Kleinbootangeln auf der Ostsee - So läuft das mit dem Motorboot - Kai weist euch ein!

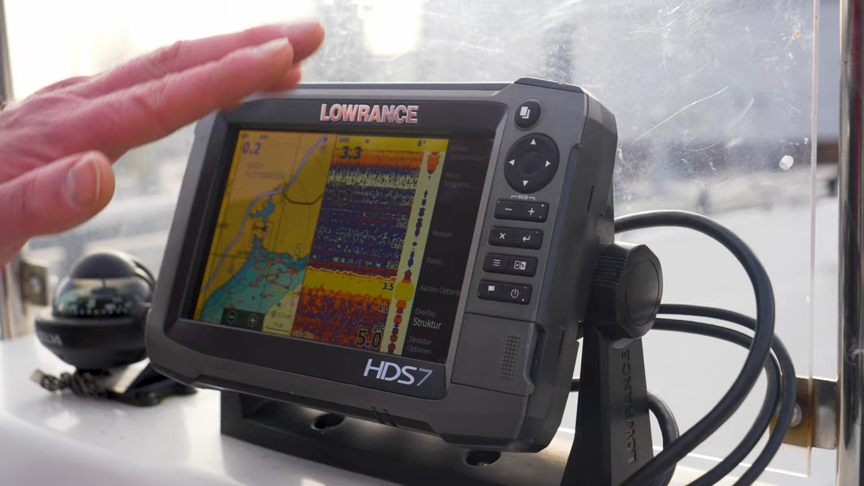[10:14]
So haben wir unsere Bildschirme meistens eingestellt, dass wir das so nah haben. Die Bedienung schalte ich immer auf die Seekarte, dass ich die vernünftig reinzoomen kann.
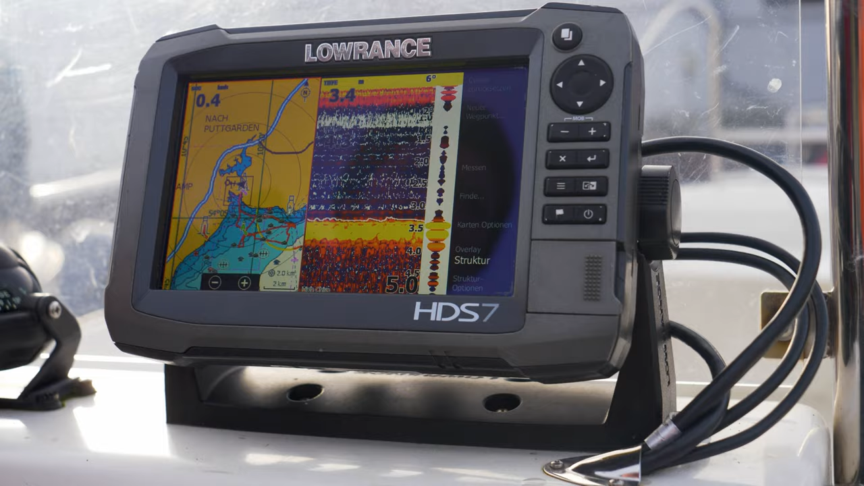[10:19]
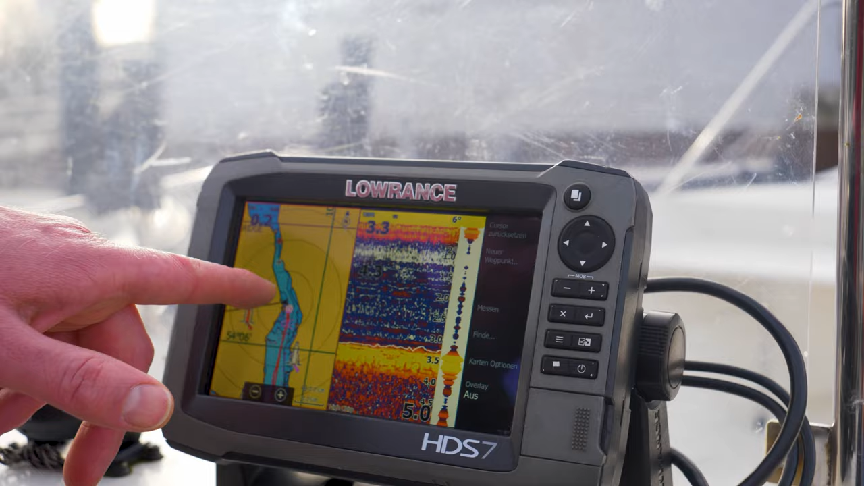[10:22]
Der schwarze Pfeil ist immer unsere Position.
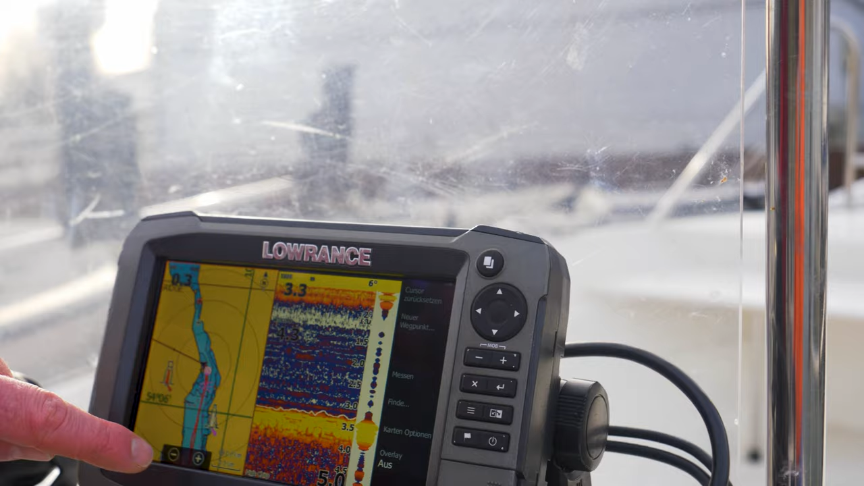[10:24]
Die rote Linie ist jetzt die Tracklinie der letzten Fahrt. Da kann man immer wieder zurückverfolgen, wo man gewesen ist.